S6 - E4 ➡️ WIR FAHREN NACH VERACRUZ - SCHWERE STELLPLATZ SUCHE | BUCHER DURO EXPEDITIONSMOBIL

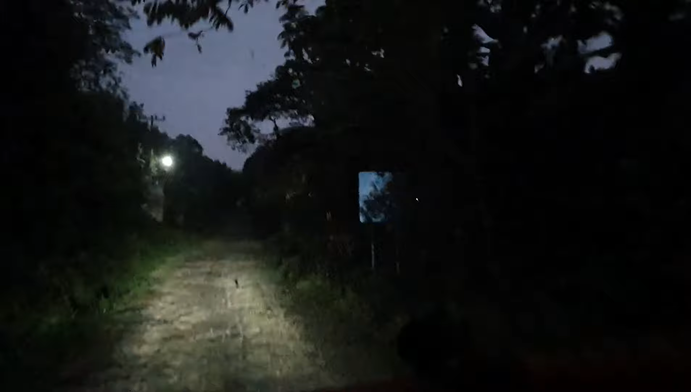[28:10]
Ein bisschen vielversprechender aus hier. Wobei das Indianerzelt haben wir vorhin auch schon mal gesehen, wa? So. Die Straße sehen wir jetzt noch von den Maya.